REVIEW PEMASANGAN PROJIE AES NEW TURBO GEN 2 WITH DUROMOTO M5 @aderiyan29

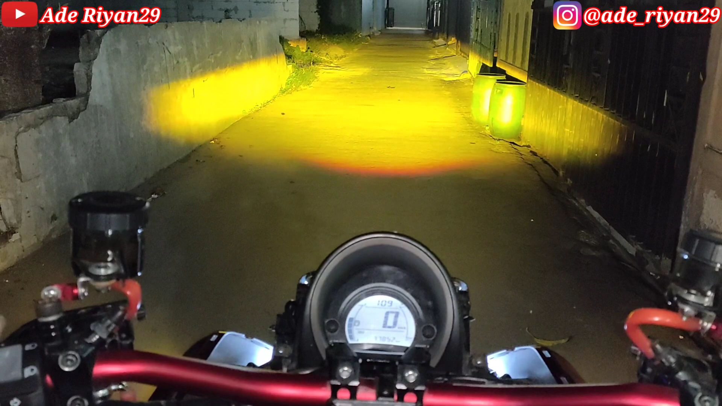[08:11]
Ini cocok banget di saat pas hujan atau kabut di malam hari. High beam warna putih, fast beam. Untuk fast beam sendiri kebetulan di bagian segitiga kita pasangkan atau sudah terpasang Duro Moto X1 ya. Jadi ini hanya dipakai di saat pas kita tidak membutuhkan cahaya lampu utama atau Pro G.